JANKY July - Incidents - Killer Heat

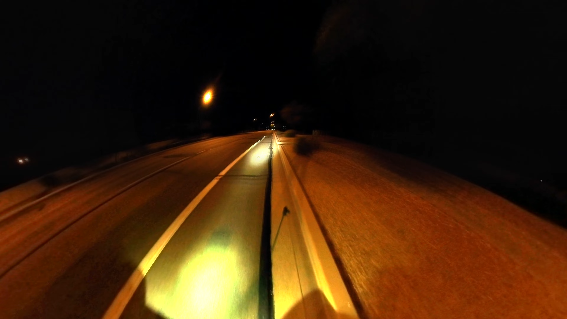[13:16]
nice see like this this particular patch you know you always have one of those patches and roads and blocks near your uh place of residence where you know this patch is dodgy your wheel always tries to follow cracks and uneven surface on that particular patch this is one of those and i'm riding on this patch and wheel is trying to follow those
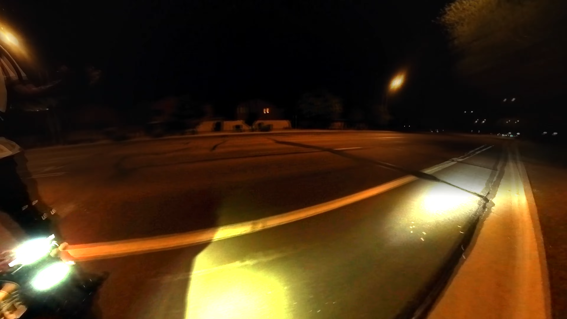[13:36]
cracks on the road like this one but these boots are fighting like these boots have given me a necessary fat on my legs and necessary strength in my legs to control wheel from dying on side to side